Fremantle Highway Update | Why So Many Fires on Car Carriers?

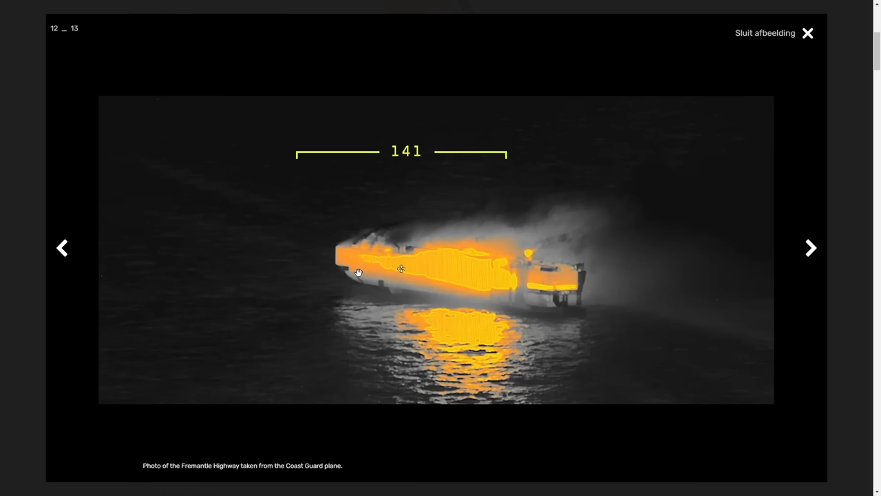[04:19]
You can see how the heat has radiated through the vessel. This area back here on the stern is where the engine room is. The big fear is that the fire will get into the engine room and start melting pipes
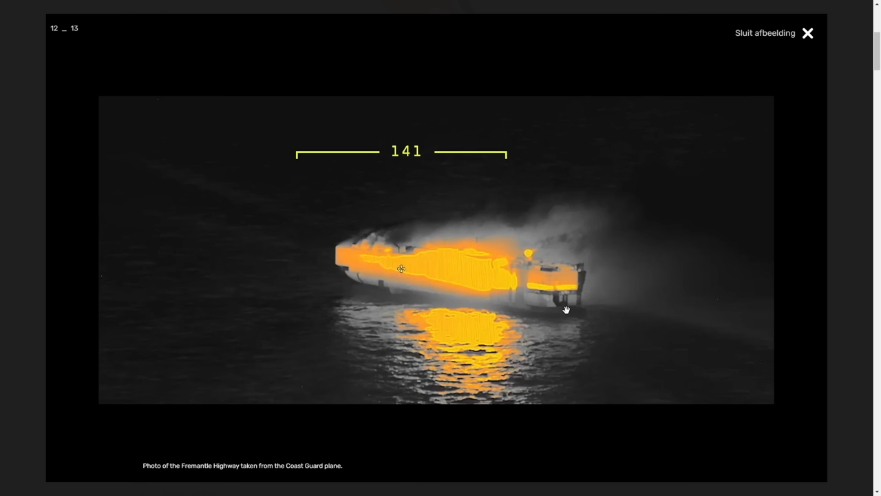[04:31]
and seals and start flooding water in. And that could be the end of the vessel should it begin to flood in the engine room. This is what we saw happen with the Felicity Ace last year off the coast of the Azores. We know the operator of the company of the ship, K-Line, has contacted.